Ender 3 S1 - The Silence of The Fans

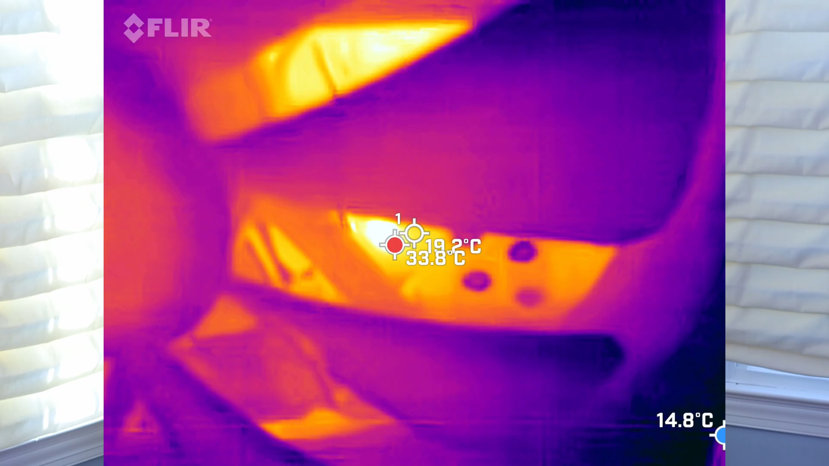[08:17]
On screen: scale bottom 14.8°C
The test results from my thermal imaging show that the temperatures are about the same on the hot end and power supply.
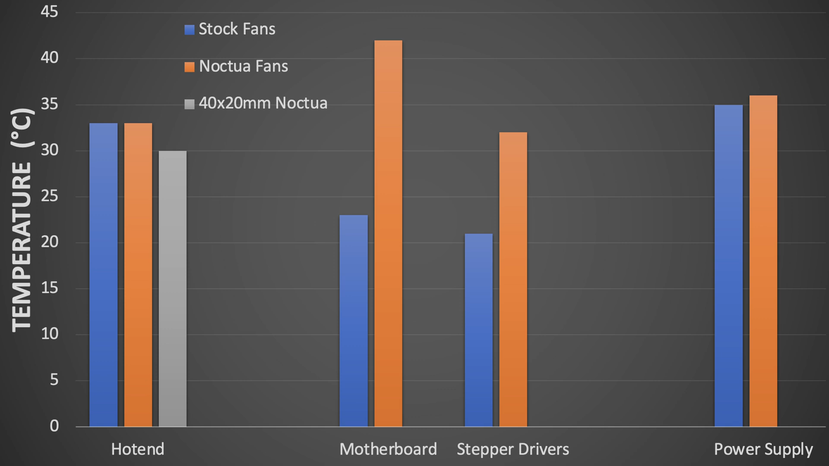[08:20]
I did notice slightly elevated temperatures on the motherboard and stepper drivers.
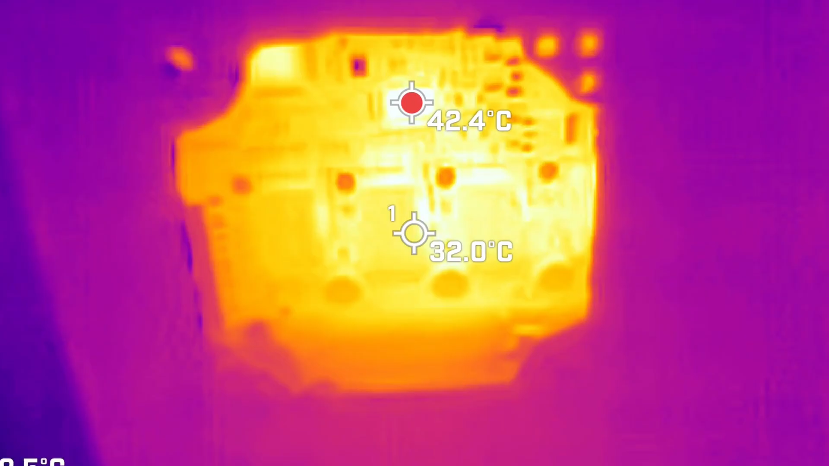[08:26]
On screen: spot 32.0°C, max 42.4°C
And there is one specific IC on the motherboard that ran 20 degrees hotter.